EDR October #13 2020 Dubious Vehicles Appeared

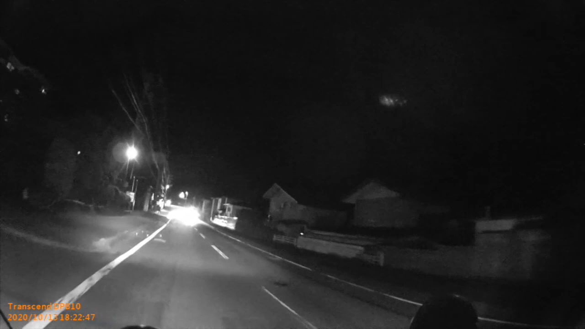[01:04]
この黒い車なんですけれども、取ってつけたかのように左に曲がってしまいます。
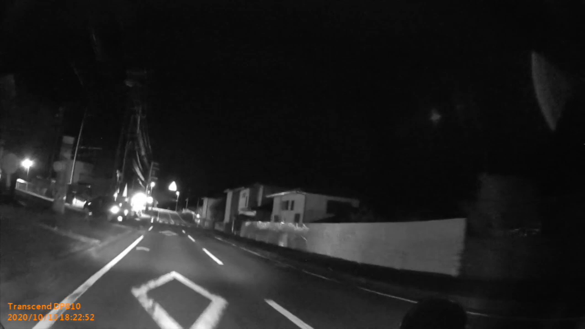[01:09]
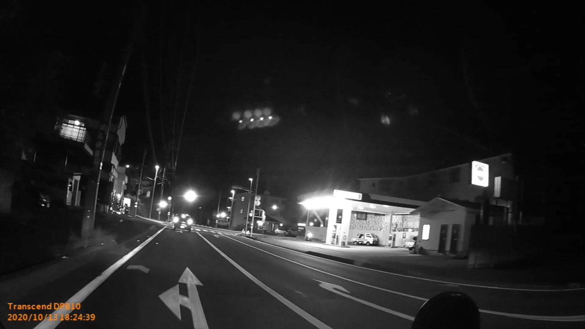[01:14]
直進すべきか左折すべきか迷ってたと思うんですけれども、左折するんだろうなと思ってウィンカーを出したら、前の車もウィンカーを出しました。
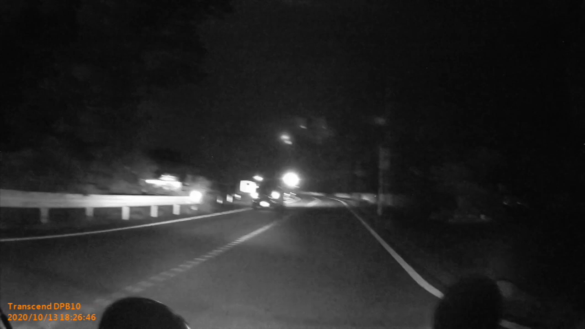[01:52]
この先でも突然右折をしてコンビニの敷地に入ってきました。